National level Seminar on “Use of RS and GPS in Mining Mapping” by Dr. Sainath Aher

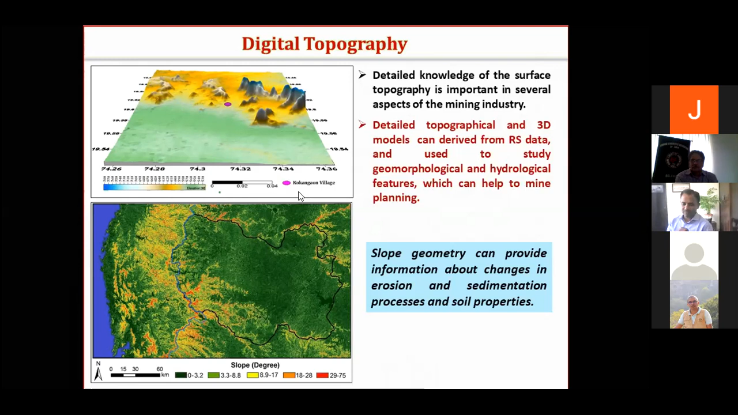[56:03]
means geomorphology, hydrology, and all this 3D perspective view integratedly can be used for the mining assessment. So it has a great potentials, and like this was, we can create the vast model of the different area.